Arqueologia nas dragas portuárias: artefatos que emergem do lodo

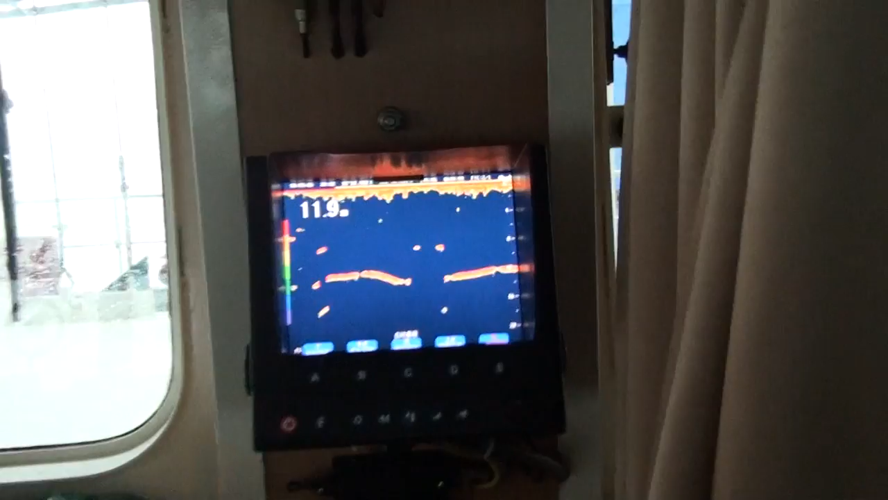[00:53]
a lot of anomalies in the bottom of the sea
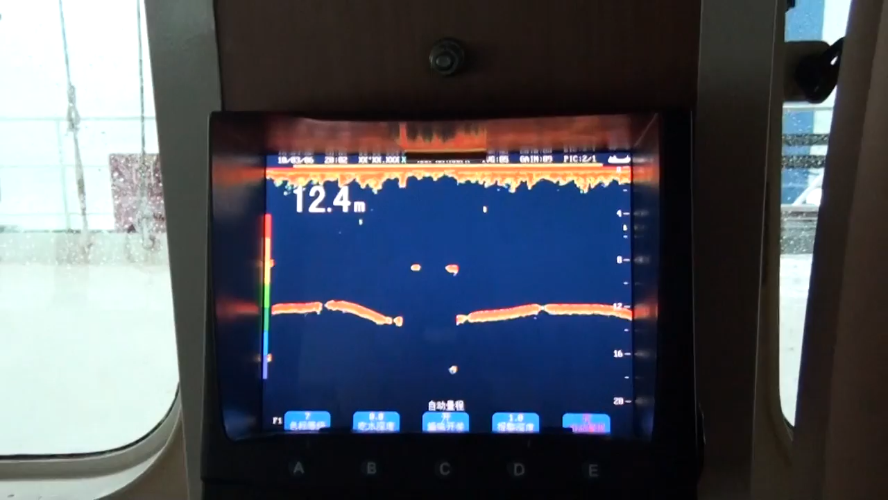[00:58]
On screen: depth 12.4 m
and I just keep my eye on it to see something like anomaly and other things like this one.
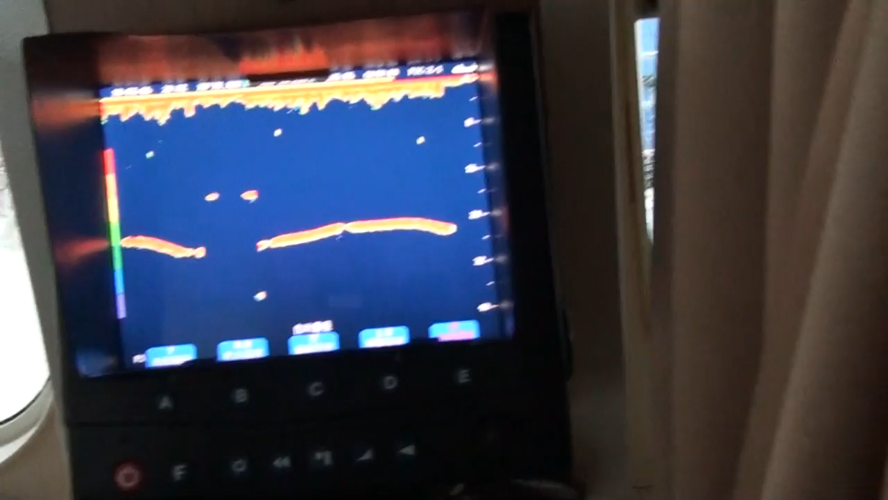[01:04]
We have no vision at all,
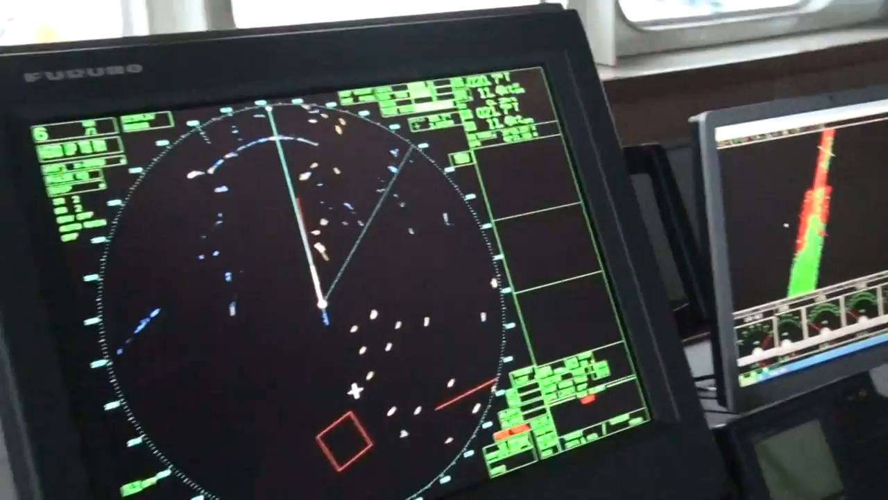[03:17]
area here is the area whose disposal
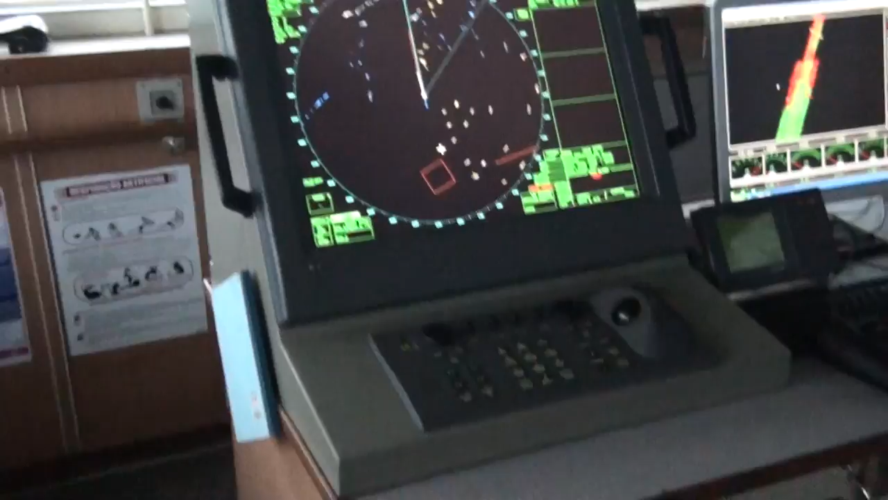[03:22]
the garbage the the sediment and the mud and there's another area in the red line
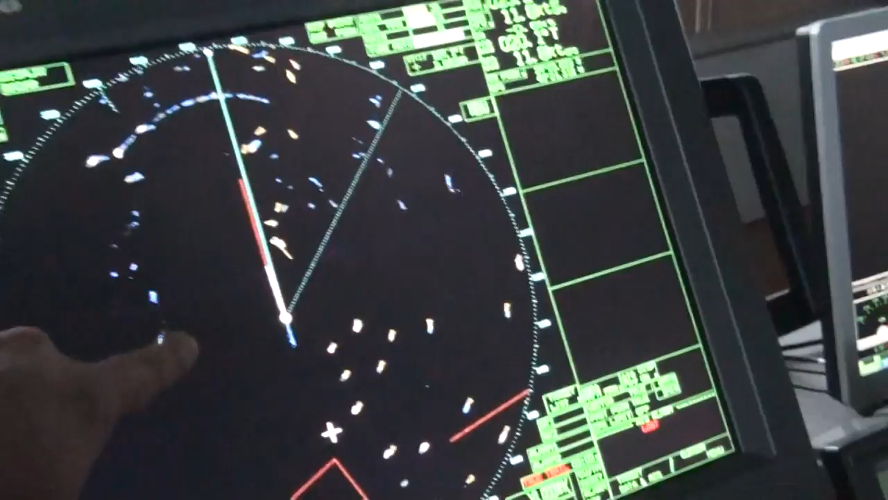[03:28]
it's kind of the the the hardware channel who has dragging
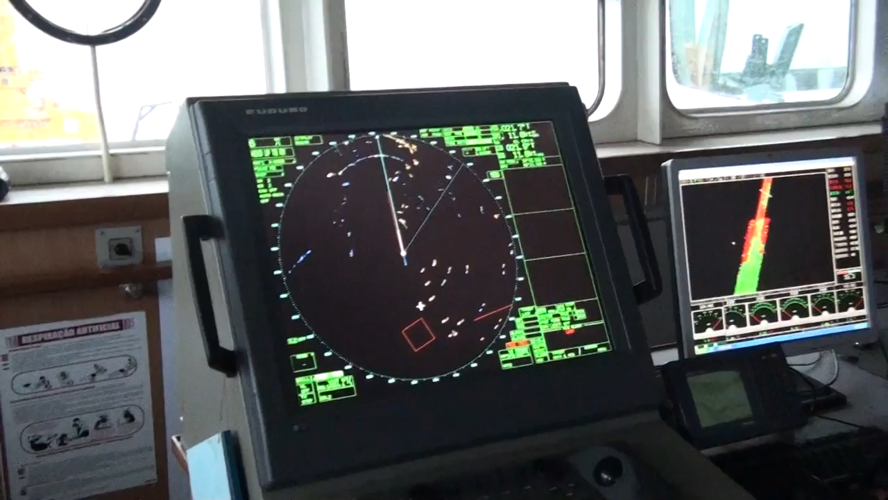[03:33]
who has sucking up so these
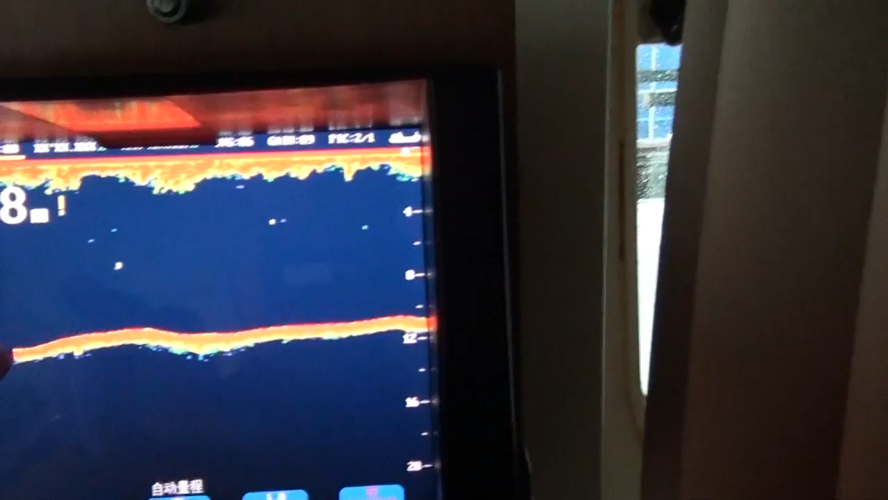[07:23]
in the ocean and he is the
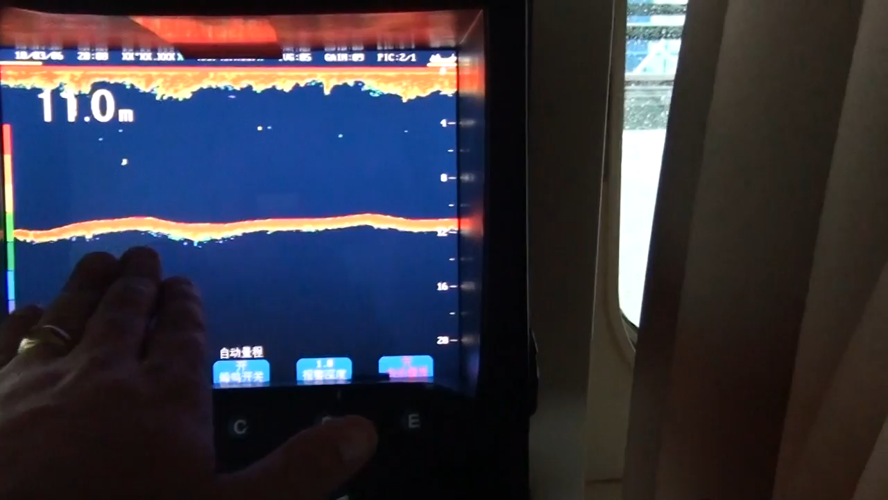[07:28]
On screen: depth 11.0 m
bottom of the sea you know if if every every everything shows here
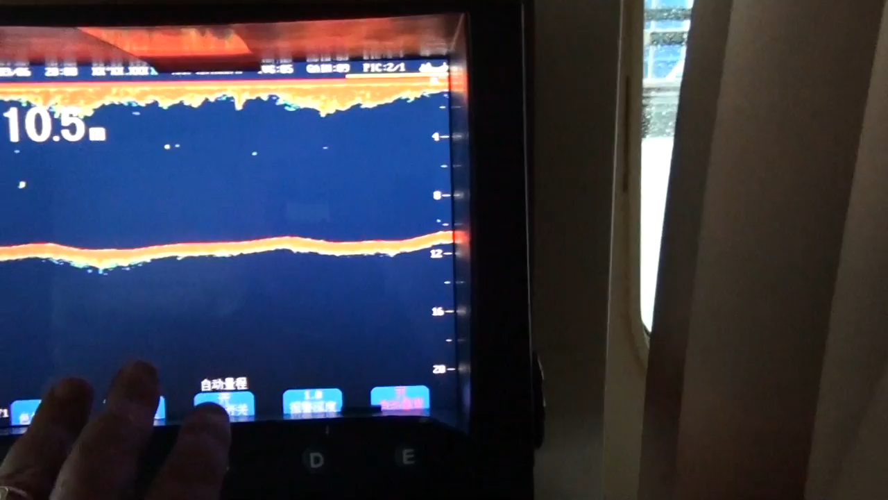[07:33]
i know that's anomaly and i take the the the geographic spot
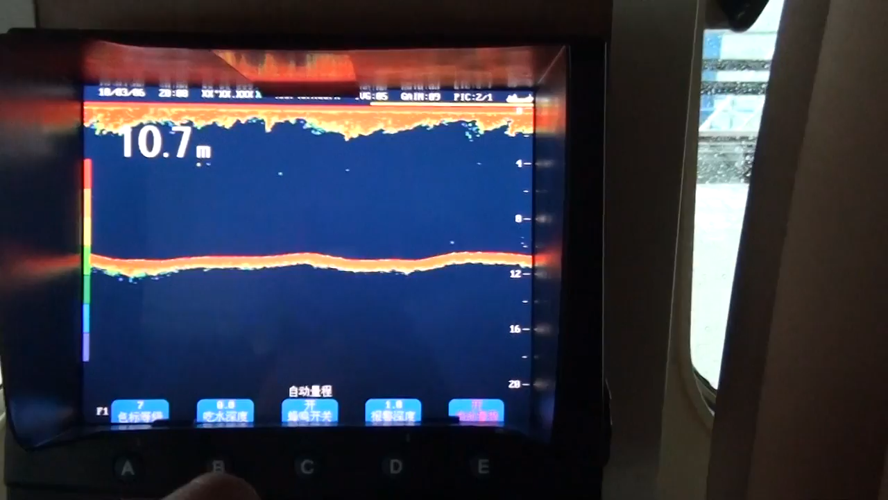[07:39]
On screen: depth 10.7 m
and i come back here later to to find out what is it in down